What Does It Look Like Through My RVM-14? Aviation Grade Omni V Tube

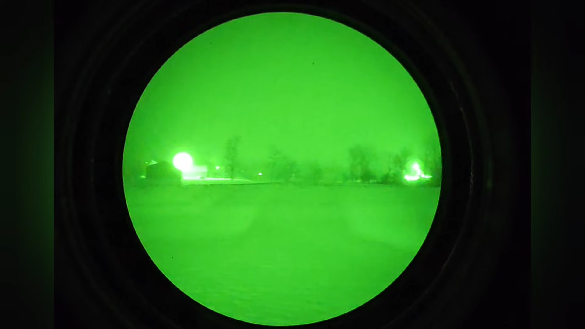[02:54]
I do want to apologize formally for this video I tried to take it when it was snowing which really just messed with the quality
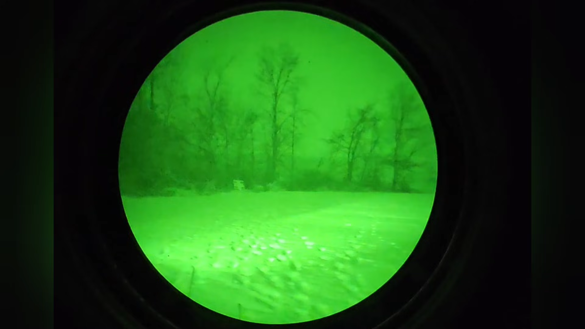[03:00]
So don't pay so much attention to how blurry it is Uh, it's kind of tough to avoid when it's snowing like this. It makes it really tough for my phone to get a good clear image through the tube
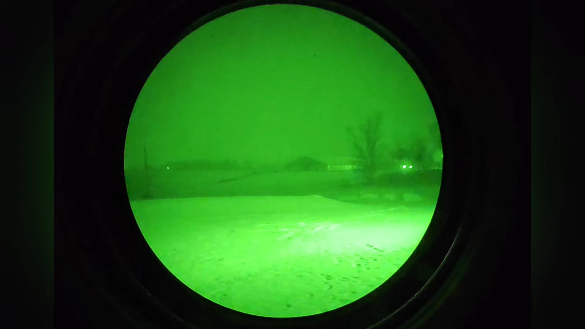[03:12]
So i'm going to show some pictures and some other video that I have but this was just me on a snowy night out looking around obviously,
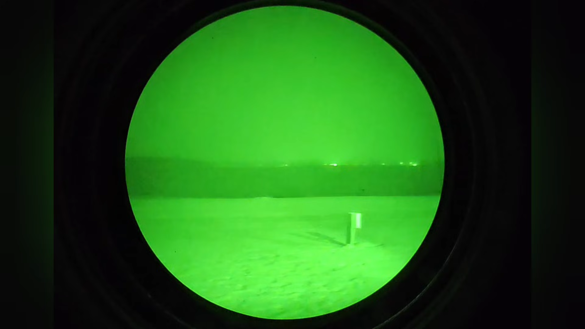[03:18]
there's like full cloud cover no stars no moon nothing
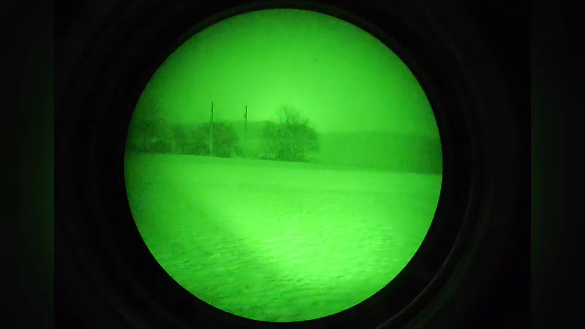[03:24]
um I mean, I am i'm messing with the iris there.
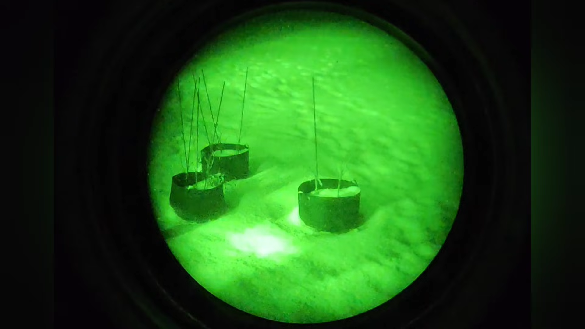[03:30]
That's why I got darker for a second Um, and there's obviously some ambient light from the house There's me messing around with the iris again, but i'm going to go and give you guys some better videos and pictures to look at um
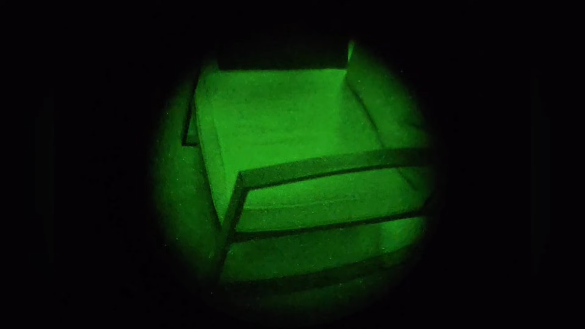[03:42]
Because this really didn't come out how I wanted it to but I figured i'd throw it in anyway Kind of
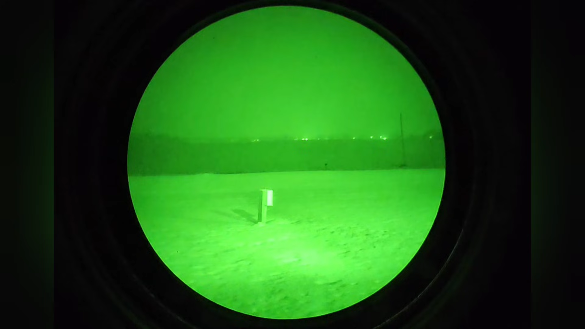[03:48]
gives you an idea of what it looks like when it's snowing because it can be pretty fuzzy and blurry
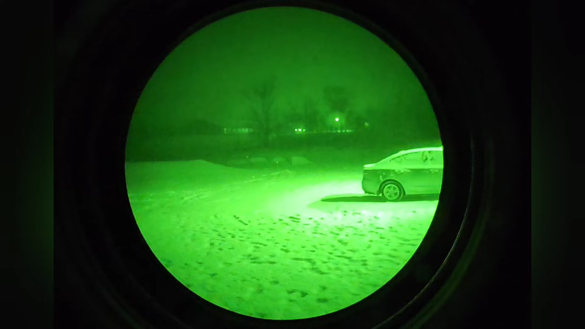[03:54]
All right, and then here's a quick video of us out of the park.
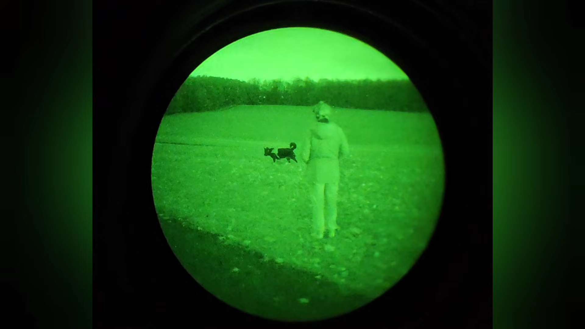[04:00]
Um, this was on a late night There was no moonlight or anything really it was very dark
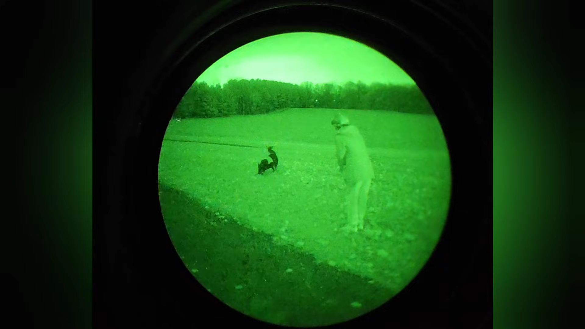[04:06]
And you can see there's some noise but overall a very clear image and it was very dark And here's another good example of a very dark night. Um, there was no moon this night clear skies though But it is extremely dark very noisy you can see a lot of static in the image
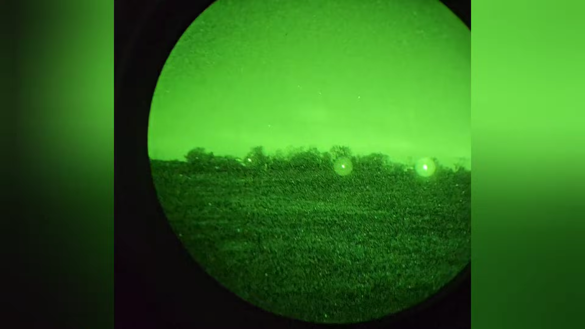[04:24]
But I was actually taking a recording of the northern lights before you could actually see them with the naked eye And it was pretty cool
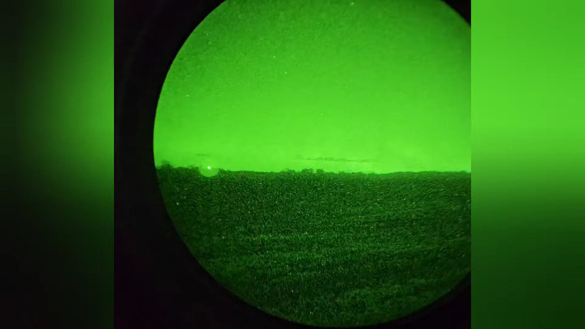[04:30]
So this is a photo through the same device But you might be thinking that it looks totally different and that's because I have a Lli purple filter on it, but this is actually a pretty good photo And I think it gives you a pretty good idea of the image quality and also shows you how clear these can be especially when you are using a filter They greatly reduce noise not that there is that much noise when it's that bright anyway,
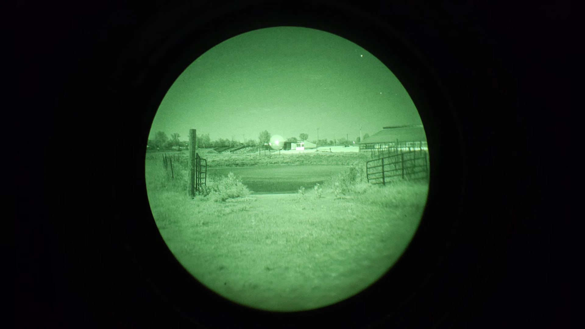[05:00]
but still it's a Pretty good photo and I can show you just how good and clear these tubes can be And this is one I just wanted to throw in for fun So this was actually on the november supermoon that we had a few months back as you can see it is extremely bright and Borderline unnecessary to have night vision in this scenario.
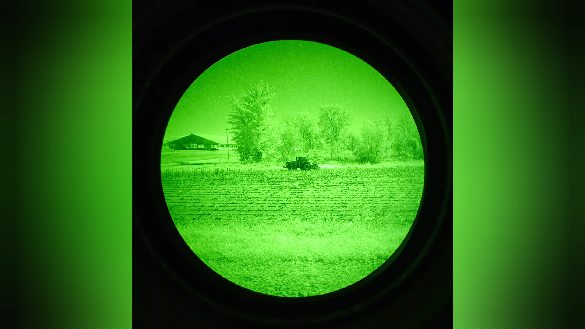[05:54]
But I just thought it was a cool one to throw in and you can see one of my family's tractors sitting out there in the field parked for the night So yeah, just kind of a cool one thought you guys might find it interesting And want to see what it's like when it's super bright out it makes your night vision also super bright Who knew? Hey guys, I just wanted to say really quick.